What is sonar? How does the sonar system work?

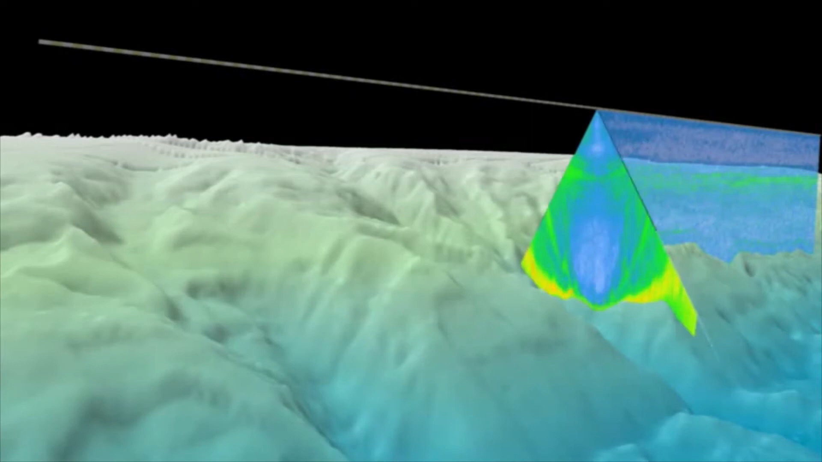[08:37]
Noise Limitations Passive sonar Passive sonar on vehicles is usually severely limited because of noise generated by the vehicle.
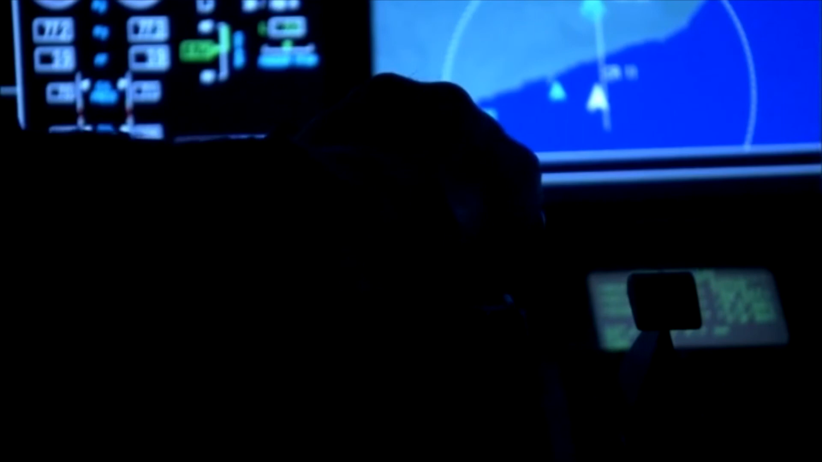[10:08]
Passive sonar detects the target's radiated noise characteristics.